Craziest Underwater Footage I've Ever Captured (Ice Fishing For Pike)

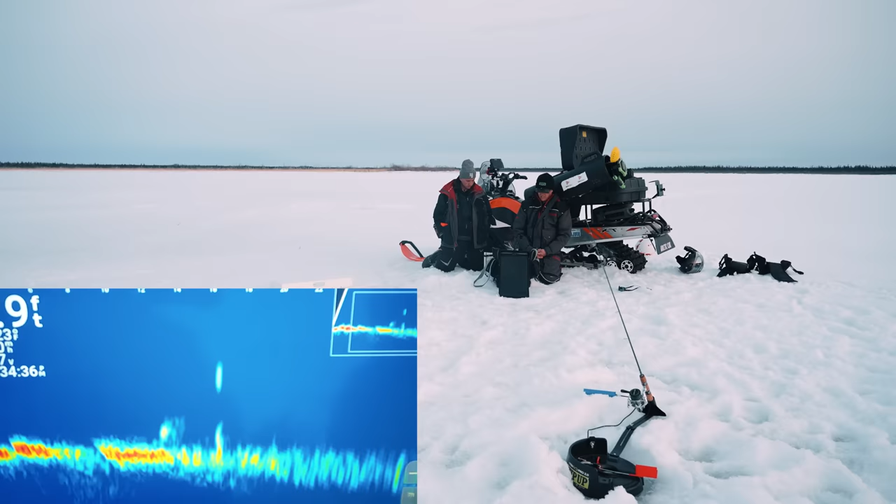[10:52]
I don't know. I don't know what fish noses down like that. Yeah, I don't know. Well, I'll draw up a spool of line into a little tantrum or something. A little rattle. I don't know. We'll try something. Cause that definitely ain't happening. Okay. I'm going four pound test. We're going light. Let me know if my bait's close to bottom. They're like right underneath me now. Right there. Go up a little bit. Right there. Hold it right there. Yeah. Just keep snapping it there. Oh, he's coming back. Oh, keep doing that. Okay. He's getting closer.
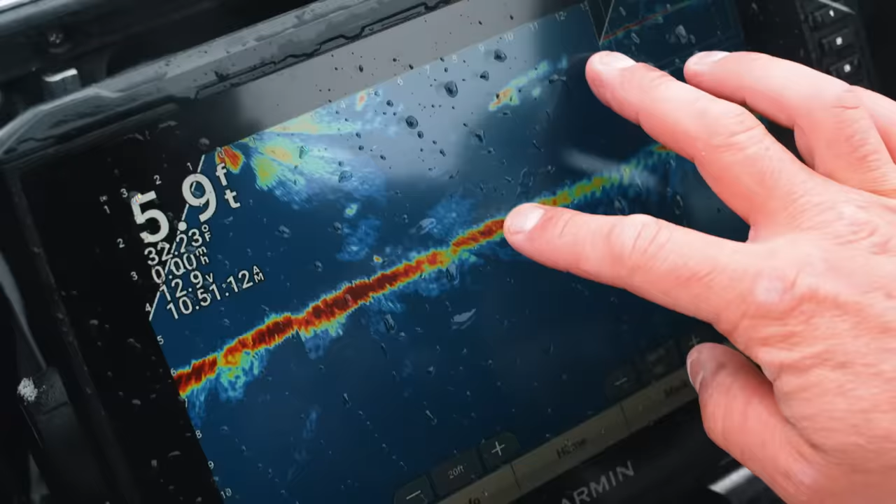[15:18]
On screen: depth 5.9 ft
You can see it spins. He's one, two, almost three feet long. Look at that.